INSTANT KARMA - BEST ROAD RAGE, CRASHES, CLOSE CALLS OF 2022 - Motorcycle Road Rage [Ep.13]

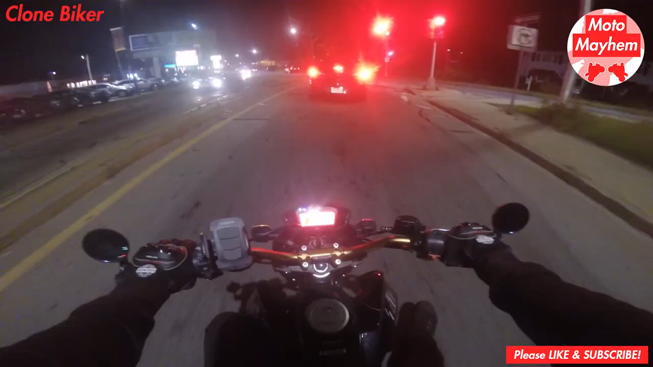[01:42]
We got another good biker here just waiting at the red light patiently when all of a sudden some lady came right from behind him and nearly took him out.
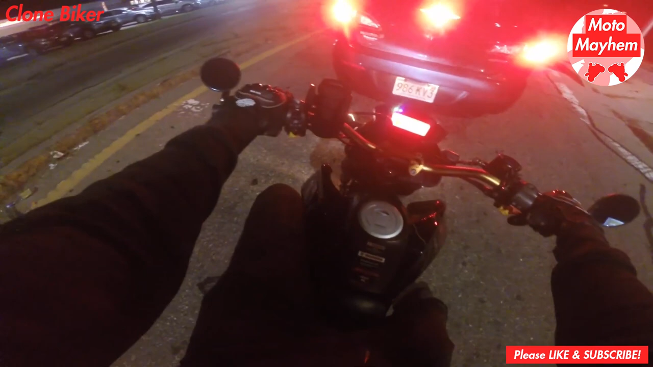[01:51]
This is why you always, always check behind you, even multiple times, just in case. Holy s***. Oh my god. Holy f***. Holy f***.
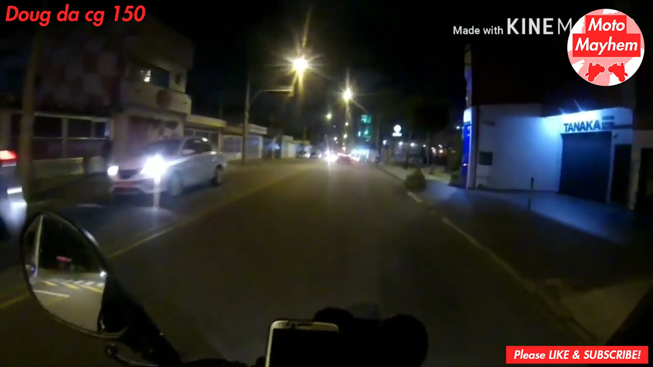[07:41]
No excuses not to see the biker here. As you can kind of hear at the beginning of the crash, you'll hear the driver trying to blame the biker, which is totally crazy.